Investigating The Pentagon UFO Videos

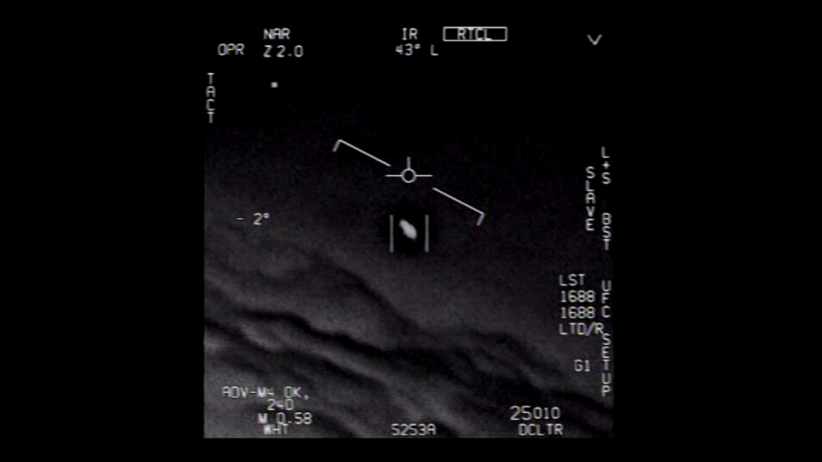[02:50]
Dude, that's a fucking dry line bro. There's a whole fleet of them. Look on the ASA. Oh my gosh. They're all going against the wind. The wind's 120 knots from the west. Look at that thing dude. That's not our LNS though, is it? I do have LNS, dude.
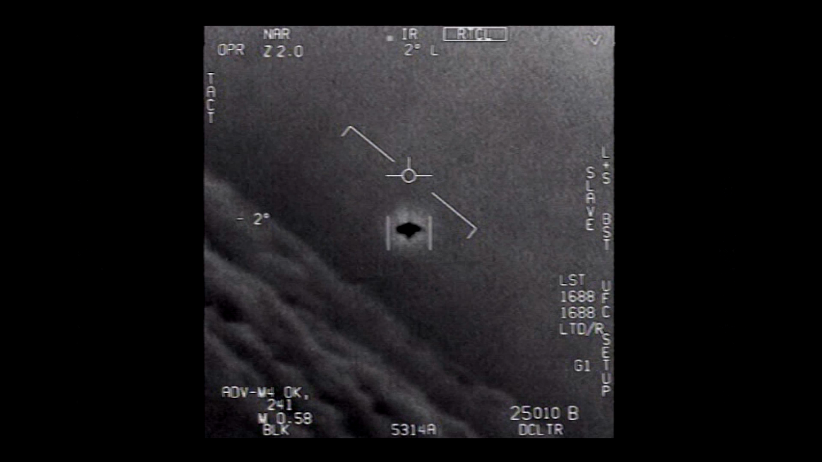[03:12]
Look at that thing! It's rotating.
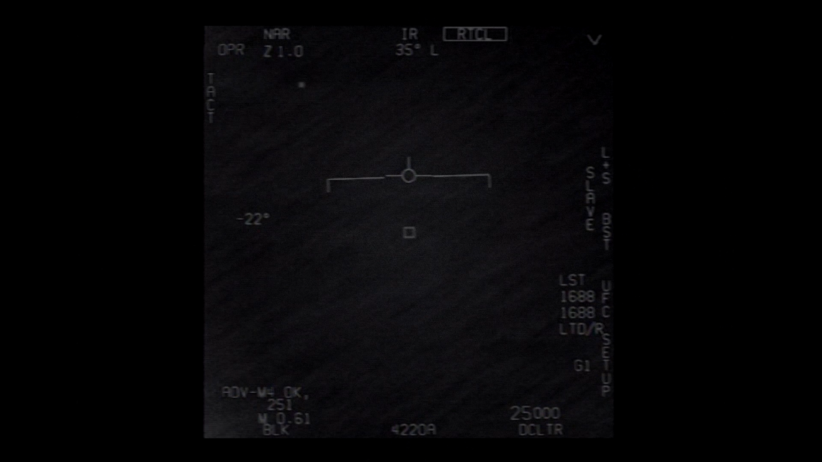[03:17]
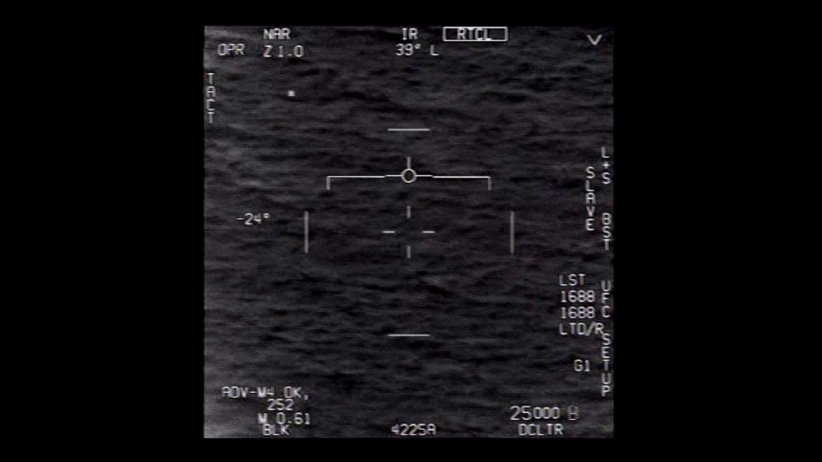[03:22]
Oh, I got him! Woohoo! What the fuck is that? Can you talk smoothing target? No, I took an auto track. Oh, okay.
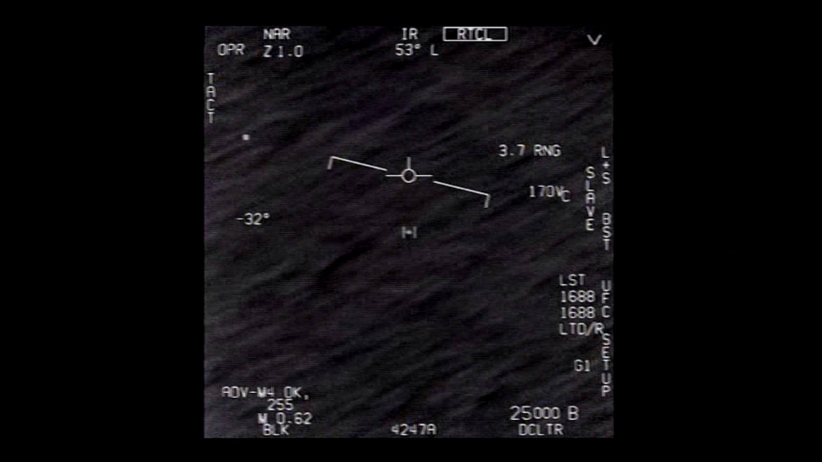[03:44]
Oh, my gosh, dude. Wow! Look at that! Look at that! Look at that, man!
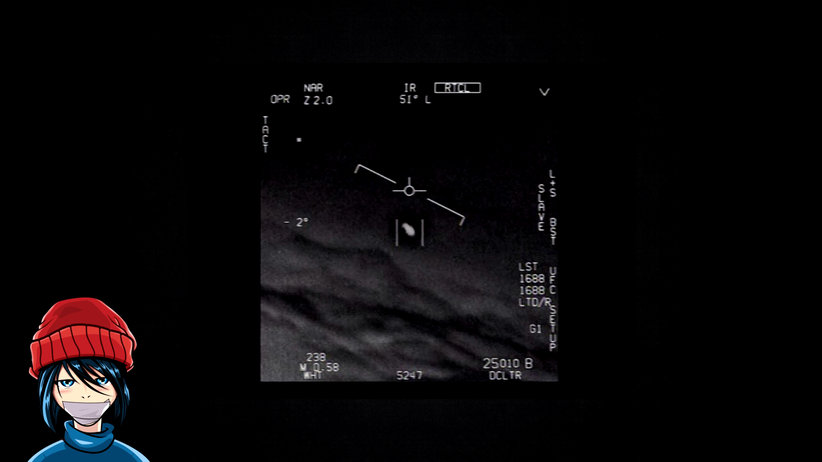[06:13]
In the bottom right corner, the altitude of the aircraft is displayed, which is 25,000 feet in this case. And from the angle it was recorded, it would appear as though the object is on the same level as the navy aircraft, not above nor below. Now this would be somewhat helpful if the navy aircraft
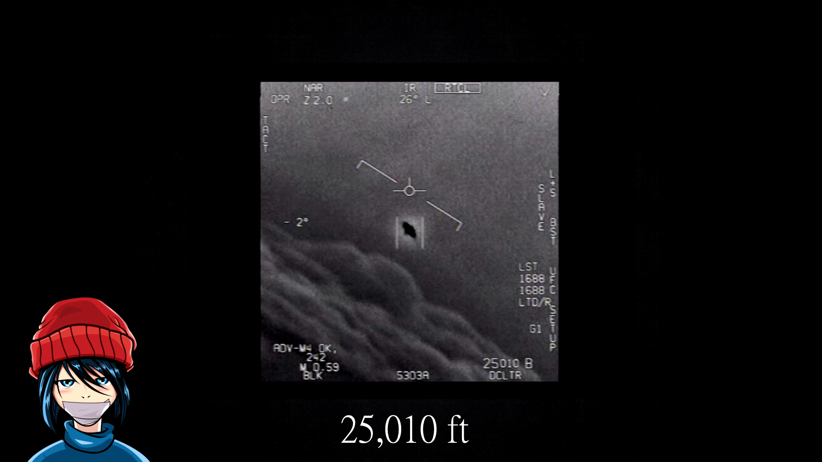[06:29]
was flying at a higher altitude or if the supposed UFO was far above it. But for example, the average altitude of an airplane is somewhere between 36 and 40,000 feet,